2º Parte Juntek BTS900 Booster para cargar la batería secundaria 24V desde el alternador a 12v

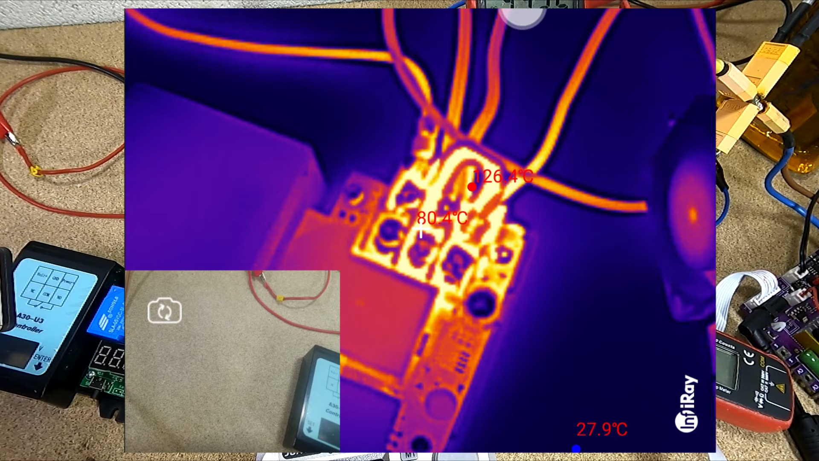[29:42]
Cerebrine pues está todos los conectores están a 80 grados así ya veis el puentecito marrón 104 grados este cable marrón de mierdilla que es donde yo me he equivocado tendría que
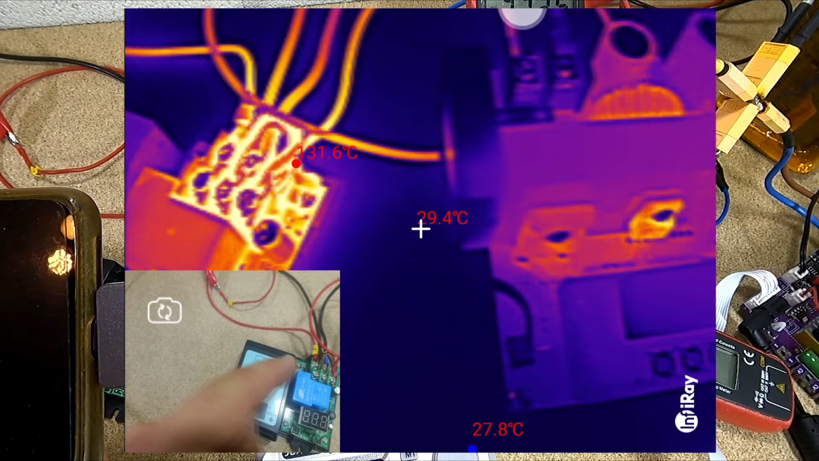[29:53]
On screen: spot 29.4°C, min 27.8°C
conectarlo directamente al común entonces los terminales están calientes por los cables ¿vale? son cables muy finitos y estamos circulando ahora mismo pues 12 amperios por ellos 150
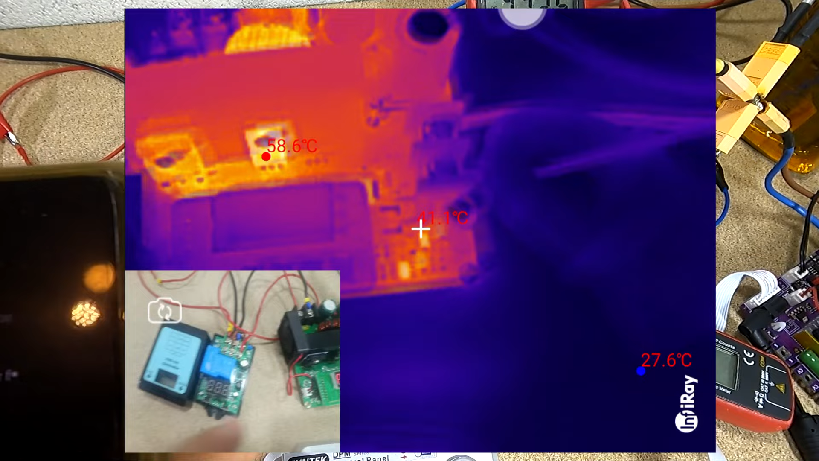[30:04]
On screen: min 27.6°C
vatios en cambio el booster está a 50 grados y este diodillo a 58
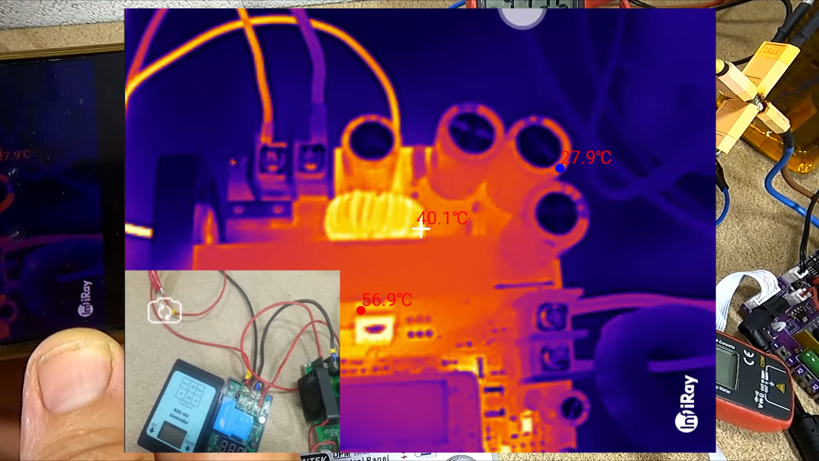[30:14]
On screen: spot 40.1°C
nada no pasa nada de 70 a 80 grados no por aquí hay algún componente también a 45
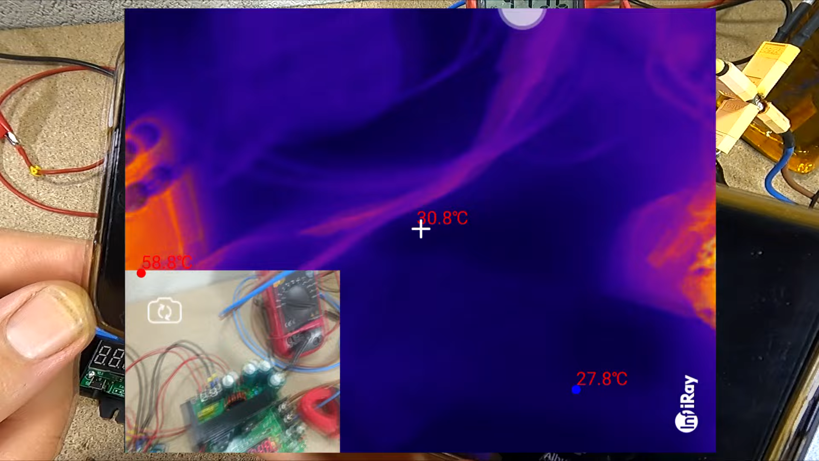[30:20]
On screen: spot 30.8°C, max 58.8°C, min 27.8°C
así que nada por aquí en la batería nada pues el descargador que tenemos ahí